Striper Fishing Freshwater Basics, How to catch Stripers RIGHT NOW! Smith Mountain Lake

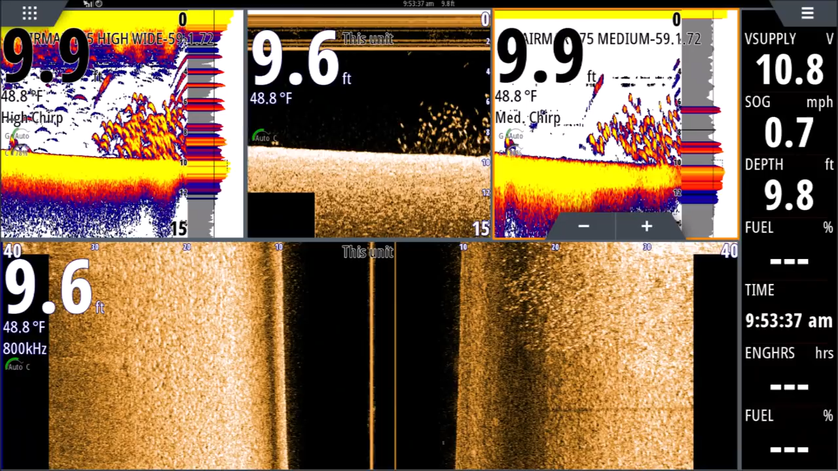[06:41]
On screen: water 48.8°F, speed 0.7 mph
And that's where the stripers are going to be. So there's lots of them up in here, too.
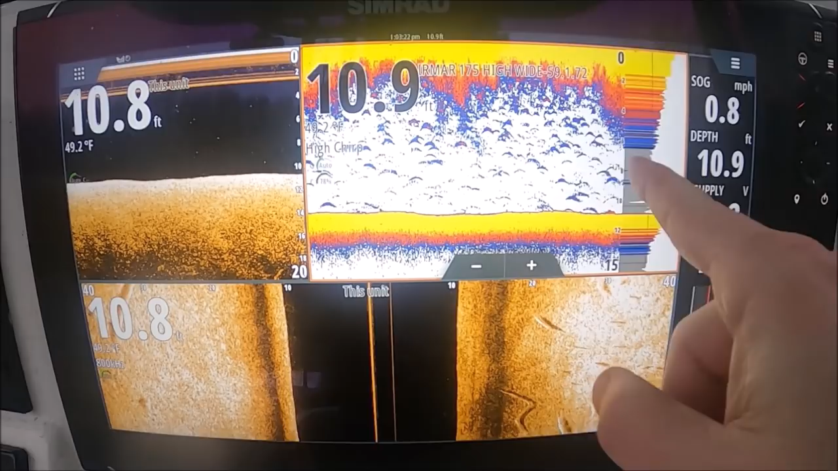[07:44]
On screen: water 49.2°F, speed 0.8 mph
You can see we're not marking anything below us.
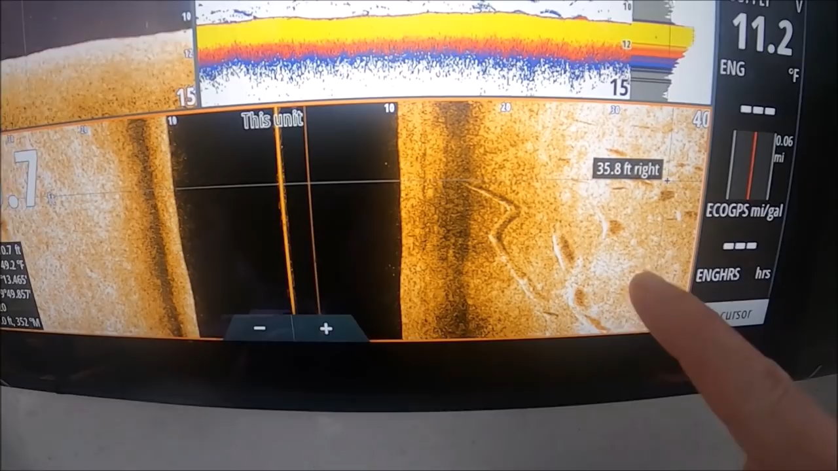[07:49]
But, you look and you'll see all these striped ass in here that are up here on this bank. Oh wow. They're right there.
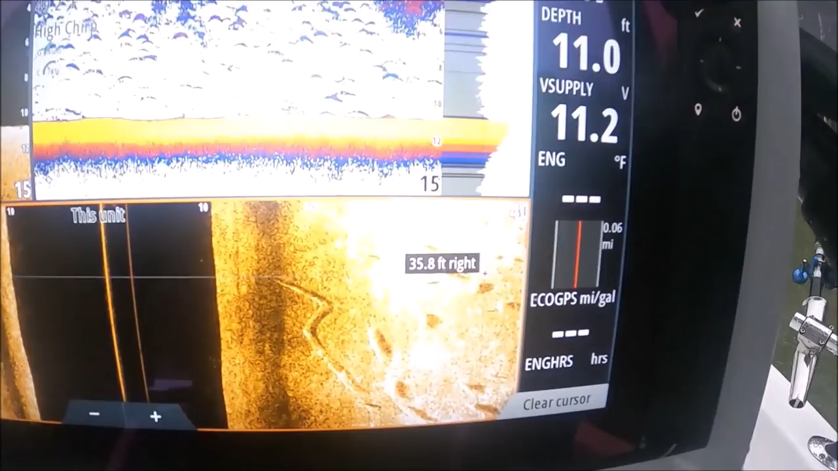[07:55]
On screen: depth 11.0 ft
10 feet of water.
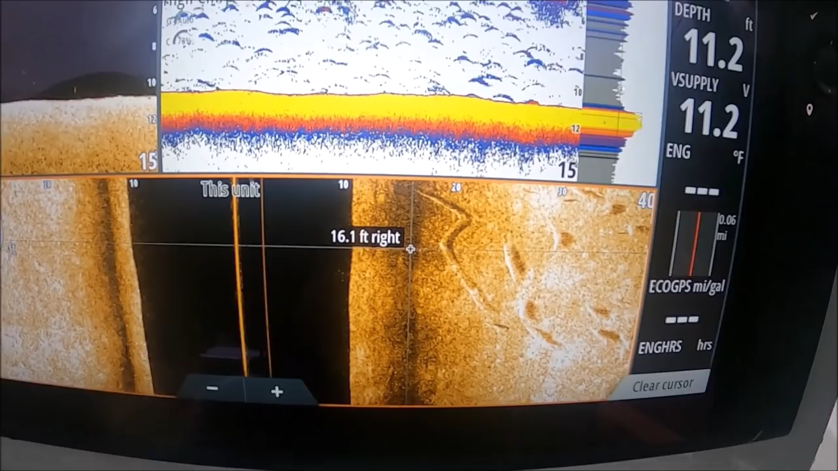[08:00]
On screen: depth 11.2 ft
Next time you're out there with your side scan, if you can mark fish in 10 feet of water. See if they're that far up on the bank.
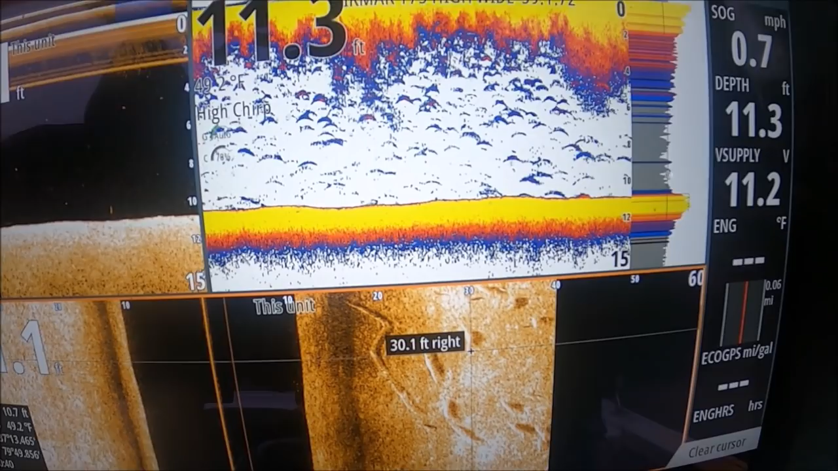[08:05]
On screen: depth 11.3 ft
And not just the shadows, if you know what I mean.
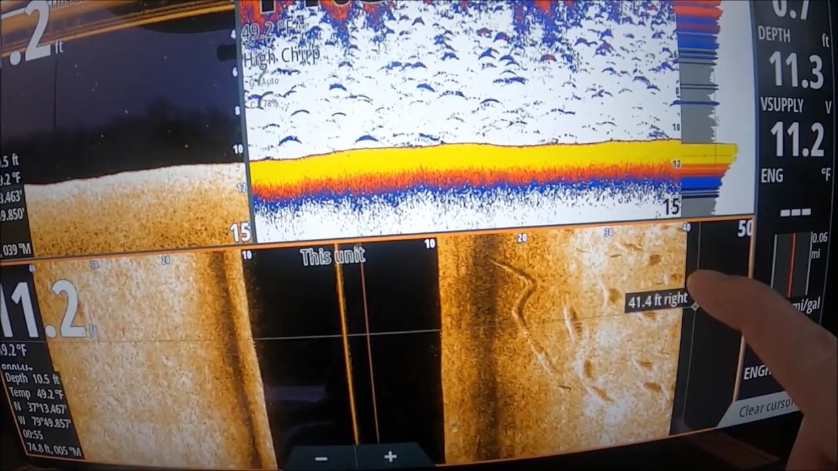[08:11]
On screen: water 49.2°F
All the way up to 40 feet. Plus really the range just changed. But all the way up there. Not just the shadows, but we're getting the returns out there.
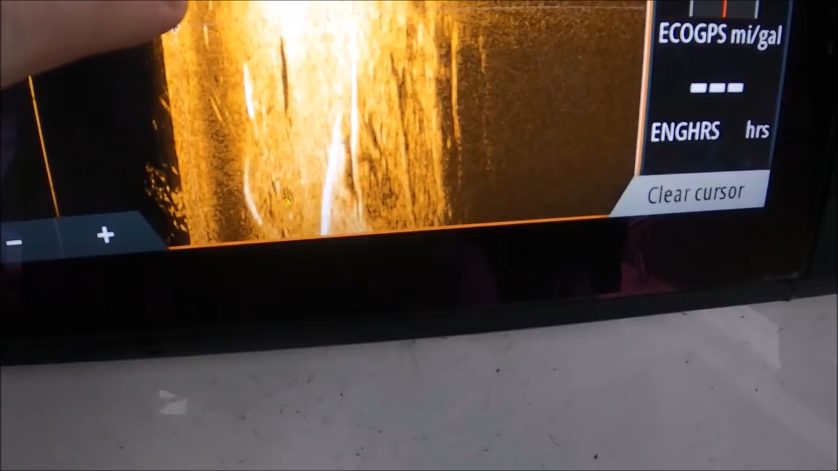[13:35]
All these big marks right here. We thought they might be stripers. But if you look in the water. I don't know if you can see the stains. The stained clouds.
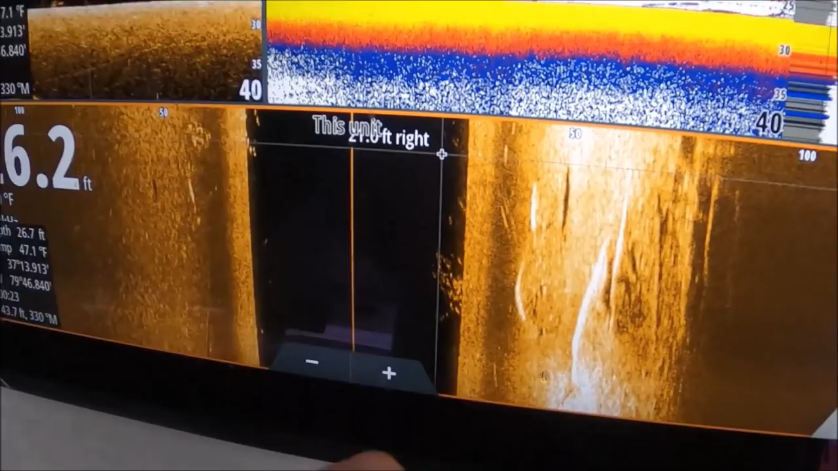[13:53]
On screen: water 47.1°F
And that's what they look like. Watch one of them broads.